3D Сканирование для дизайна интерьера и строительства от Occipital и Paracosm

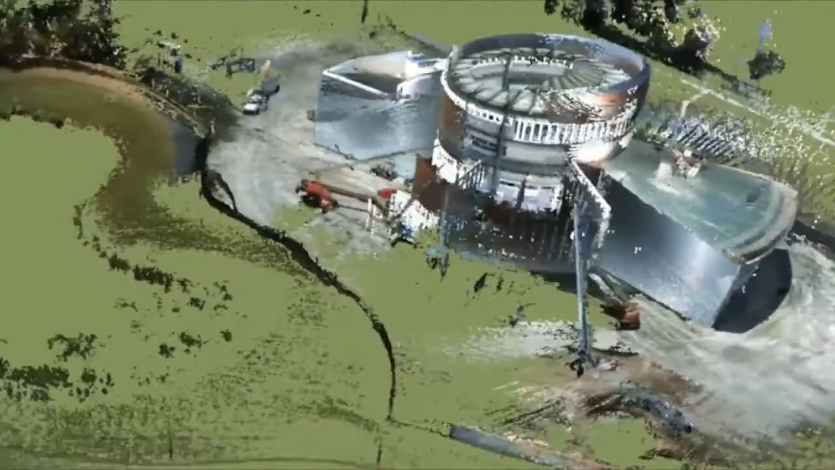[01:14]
creating the simplest way ever to generate precise CAD models of buildings and projects of all sizes.